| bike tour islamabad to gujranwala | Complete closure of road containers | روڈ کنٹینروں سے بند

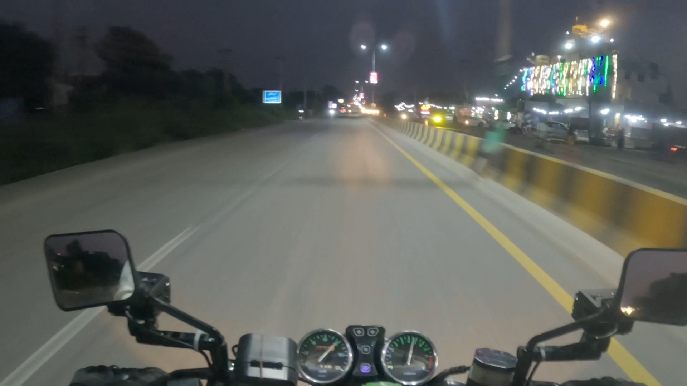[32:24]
ਲਓ ਜੀ, ਲਾਲੇ ਮੂਸੇ ਪਹੁੰਚ ਗਏ ਜੀ।
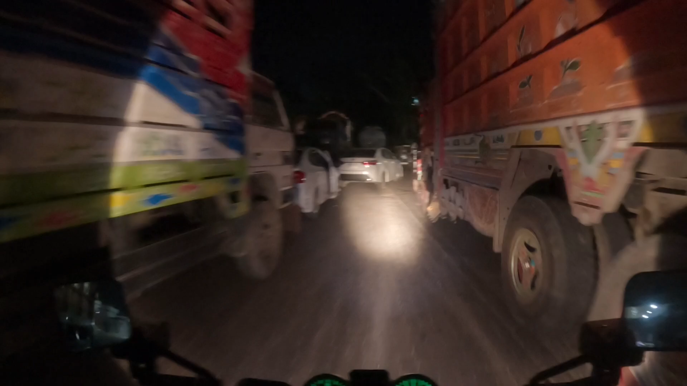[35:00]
ਲਓ ਜੀ, ਇਹ ਗੁਜਰਾਤ ਪੁੱਲ ਆ ਗਿਆ, ਵਜ਼ੀਰਾਬਾਦ ਨੂੰ ਇੰਟਰ ਹੋ ਰਹੇ ਹਾਂ, ਔਰ ਇੱਥੇ ਵੀ ਉਹੀ ਹਾਲ ਹੈ,
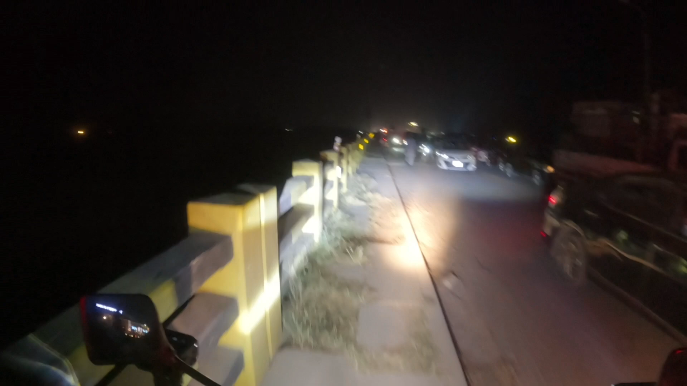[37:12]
ਫਿਲਹਾਲ ਫੁੱਟਪਾਥ 'ਤੇ ਜਾ ਰਹੇ ਹਾਂ, ਔਰ ਸਾਡੀ ਰਾਈਟ ਸਾਈਡ 'ਤੇ ਬਿਲਕੁਲ ਦਰਿਆ ਹੈ।
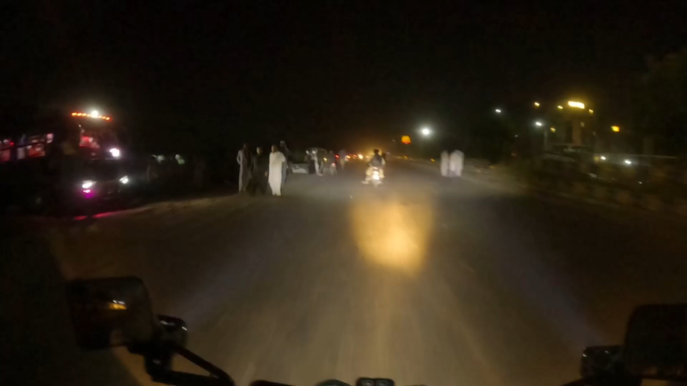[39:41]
ਬੜੀ ਮੁਸ਼ਕਿਲ ਨਾਲ ਜੀ ਤਕਰੀਬਨ ਇੱਕ ਘੰਟਾ ਲੱਗ ਗਿਆ ਜਨਾਬ ਚਨਾਬ ਦਾ ਸਾਨੂੰ ਪੁਲ ਕਰਾਸ ਕਰਨਾ, ਅਤੇ ਅੱਲਾ ਖੈਰ ਕੀਤੀ ਜਨਾਬ ਪੁਲ ਕਰਾਸ ਕਰ ਗਿਆ ਅਤੇ ਬਾਕੀ ਸਫ਼ਰ ਸਾਡਾ ਥੋੜ੍ਹਾ ਹੀ ਰਹਿ ਗਿਆ ਜੀ,
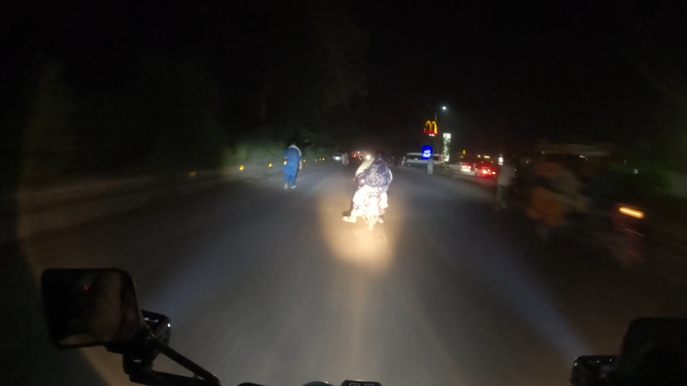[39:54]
ਟਾਈਮ ਵੀ ਜਨਾਬ ਰਾਤ ਦਾ ਹੋ ਗਿਆ।
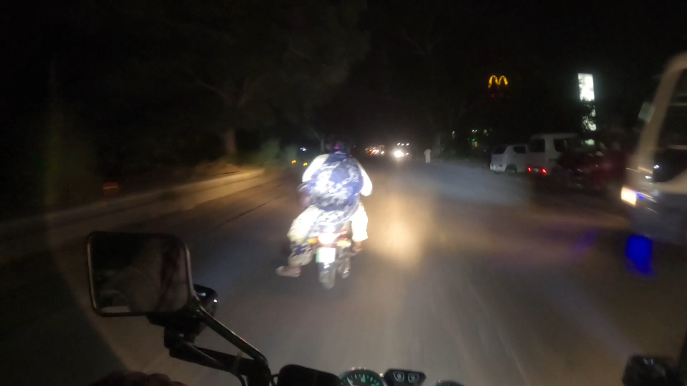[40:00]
ਅਤੇ ਚਲੋ ਜੀ ਅੱਗੇ ਵਜ਼ੀਰਾਬਾਦ ਅਤੇ ਵਜ਼ੀਰਾਬਾਦ ਗੁਜਰਾਨ ਵਾਲਾ ਸਫ਼ਰ ਜਾਰੀ।
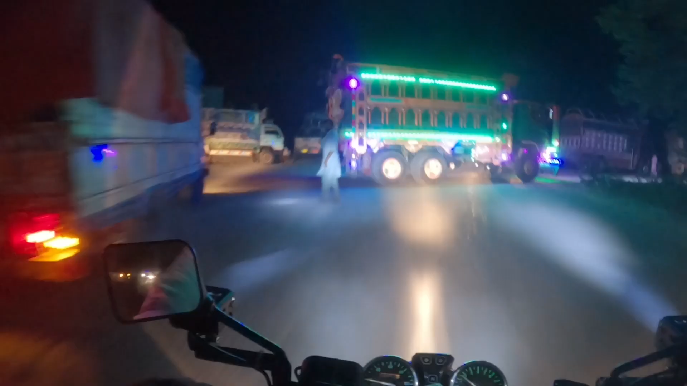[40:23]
ਲਓ ਜੀ ਵੈਲਕਮ ਟੂ ਗੁਜਰਾਂਵਾਲਾ ਜੀ, ਗੁਜਰਾਂਵਾਲਾ ਪਹੁੰਚ ਗਏ ਜੀ।
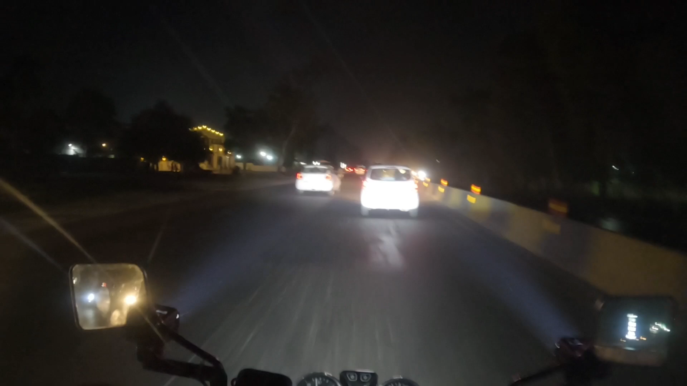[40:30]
ਇਹ ਕੈਂਟ ਦਾ ਏਰੀਆ ਜੀ, ਗੁਜਰਾਂਵਾਲਾ ਕੈਂਟ, ਰਾਹ ਵਾਲੀ ਕੈਂਟ, ਔਰ ਸਾਡਾ ਸਟੇਜ ਜਨਾਬ ਰਾਹ ਵਾਲੀ ਕੈਂਟ ਹੋਏਗਾ।
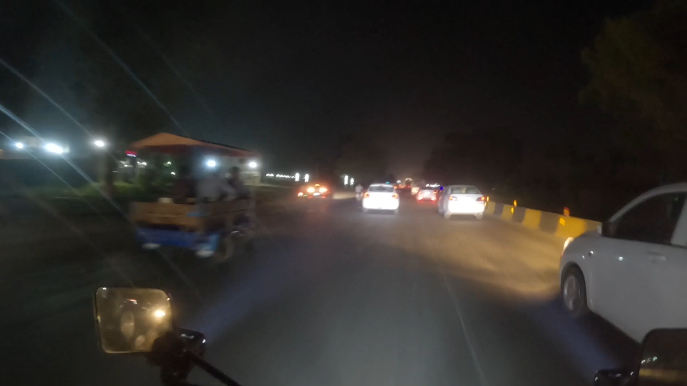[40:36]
ਪਰ ਕੈਂਟ ਹੀ ਅਸੀਂ ਰੁਕਣਾ ਗੁਜਰਾਂਵਾਲਾ,
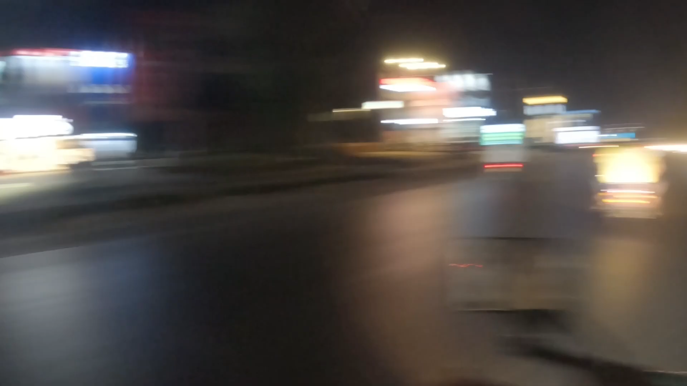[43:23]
ਲਓ ਜੀ ਇਹ ਕੈਂਟ ਦਾ ਏਰੀਆ ਜੀ, ਰਾਹ ਵਾਲੀ ਕੈਂਟ, ਕੈਂਟ ਪਹੁੰਚ ਗਏ ਜੀ। ਕਿਆ ਖੂਬਸੂਰਤ ਰੋਡ ਨੇ, ਜਿਹੜਾ ਟਰਨ ਹੋਏਗਾ ਨਾ ਪਾਰ ਹੋ ਜਾਣਾ ਸੀ। ਹਾਂਜੀ